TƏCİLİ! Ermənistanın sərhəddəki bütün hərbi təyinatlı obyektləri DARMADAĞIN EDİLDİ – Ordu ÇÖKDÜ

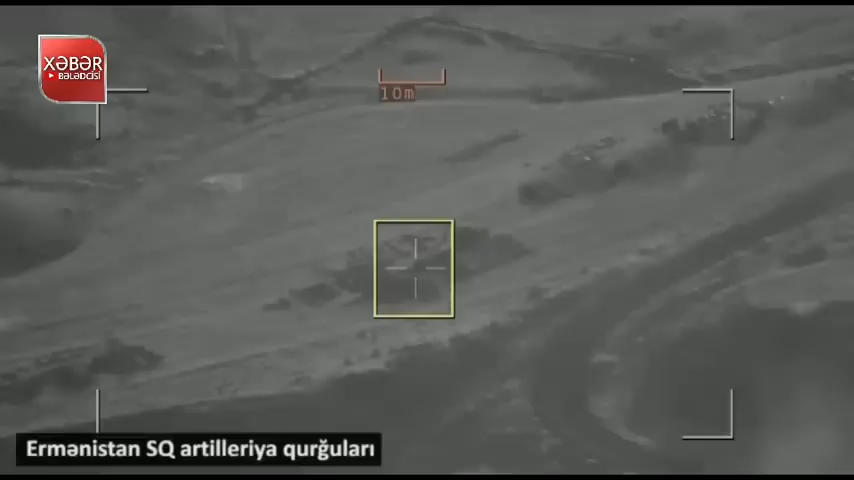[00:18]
Ermənistan silahlı qüvvələrinin Azərbaycana qarşı təxribatı
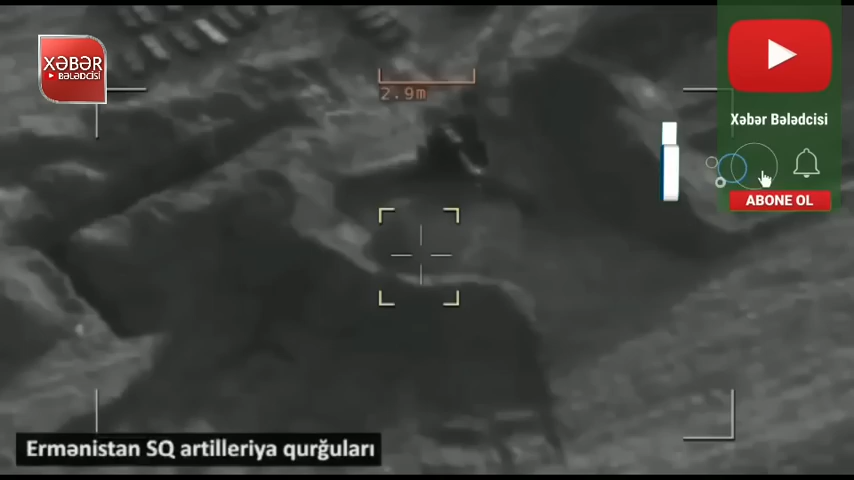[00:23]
növbəti dəfə bu ölkənin gözlənilən hərbi uğursuzluğu ilə nəticələnib. Report xəbər verir ki, Ermənistanın ölkəmizlə sərhədinin Laçın, Kəlbəcər və Zəngilan istiqamətində qurduğu bütün hərbi təyinatlı obyektlər darmadağın edilib.
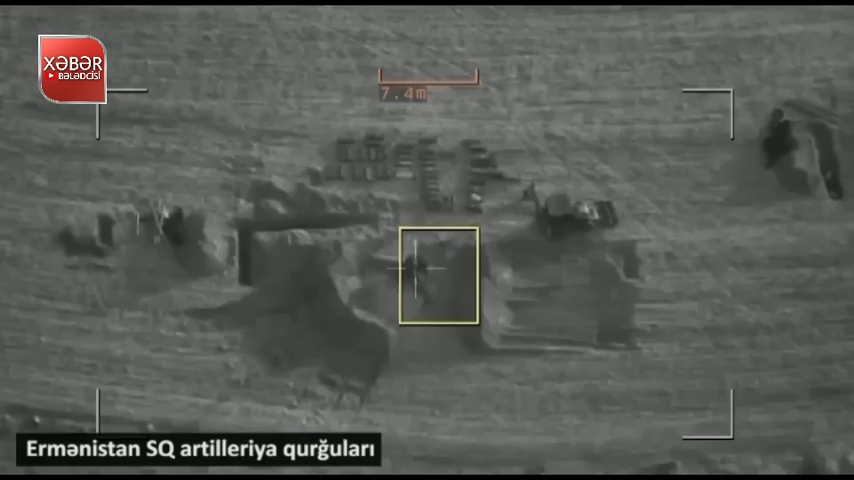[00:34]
Çünki bu obyektlər Azərbaycanın təhlükəsliyinə təhdid yaradırdı.